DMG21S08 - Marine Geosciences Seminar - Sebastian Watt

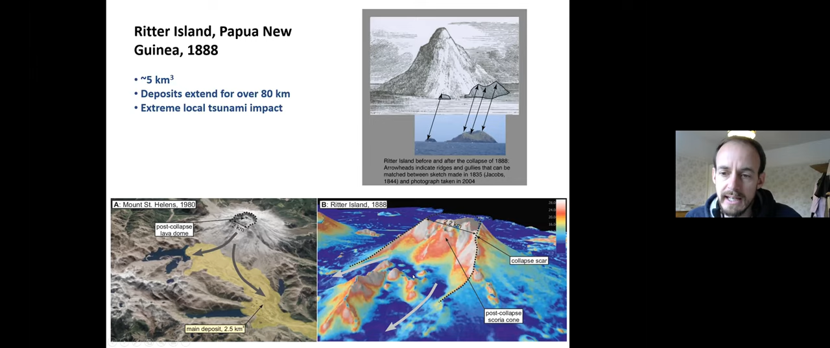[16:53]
So all this material that failed was dispersed towards the west, as these arrows indicate, along the surrounding seafloor. Just to emphasize where Ritter lies, so it's a very small island.
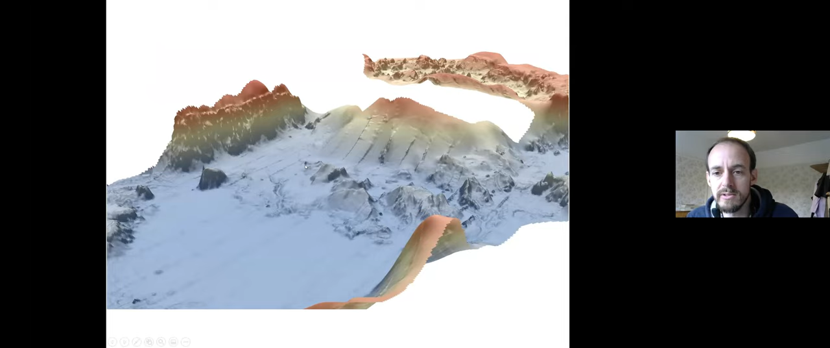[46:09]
You can see these steep-sided blocks dispersed on the seafloor, and Anak Krakatoa is up here. So these have all traveled down the flank in this direction, and this is the front of the landslide deposit.